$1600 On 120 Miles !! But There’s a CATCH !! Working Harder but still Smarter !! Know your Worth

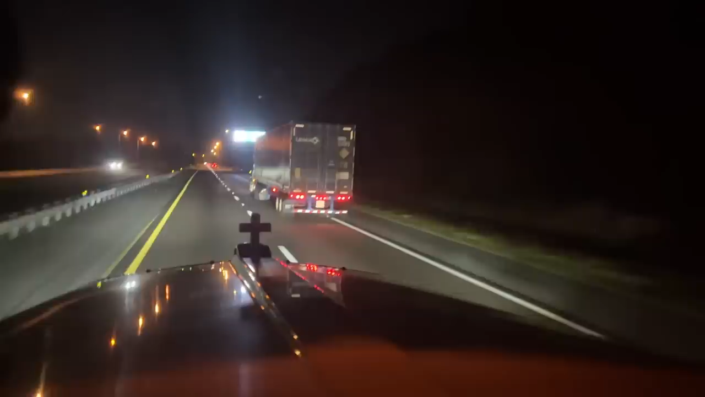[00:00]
Hey driver, with the container you have sparks off your back right tire, you're losing your tire. We're going to get on past it, but this tire is completely deflated, that is a hazard right there.
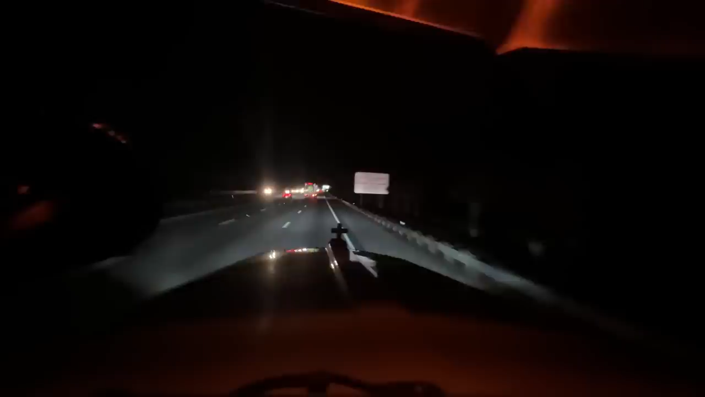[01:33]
we've got something going on up here, a bunch of lights, and we'll see what that is, but first let's get through the Agricultural.
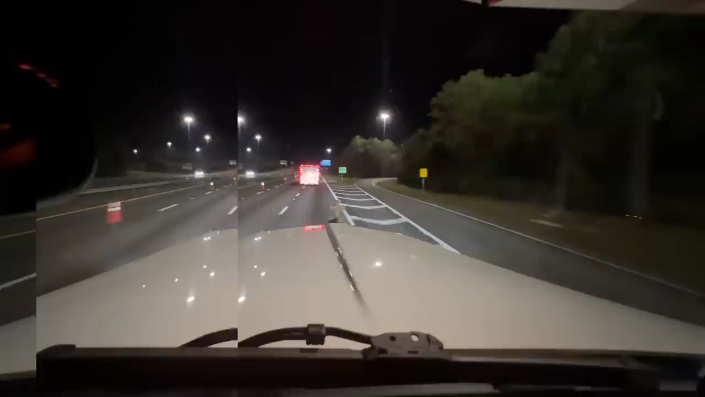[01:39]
Looks like it's just some kind of construction, they're putting us down to one lane, and all these guys are trying to shoot past me. Just came out of the Agricultural, we're getting back to speed. Oh, what they're doing, maybe they're, I don't know, putting up a new sign or something. Oh, they're up on the ground, so, oh, they're just changing the transition from the road to the bridge, I guess, cutting some more lines in it, doing something.
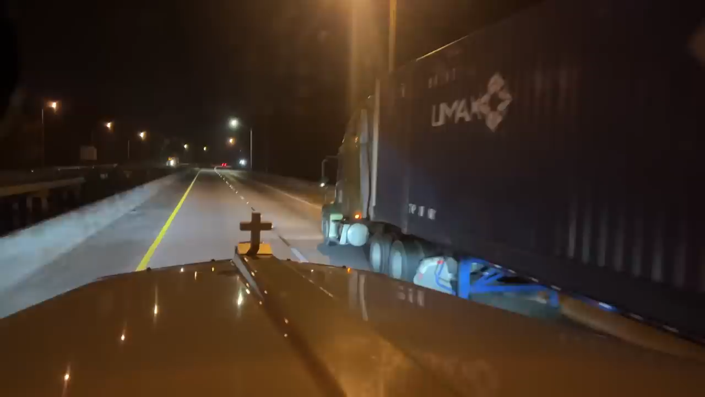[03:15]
Big time. Back right tire is, uh, completely flat there, sir, if you've got your CB on. Alright, well, is he pretty, he's okay, and, uh, got to get past him, because he's about to throw some nice tire at anybody behind him, if you don't want to be behind that. Alright, we're almost there, we're on 285, 295, I think it is, 295. We're just looping around Jacksonville on the western side, and then we go straight down the 17, and that's where we're delivering.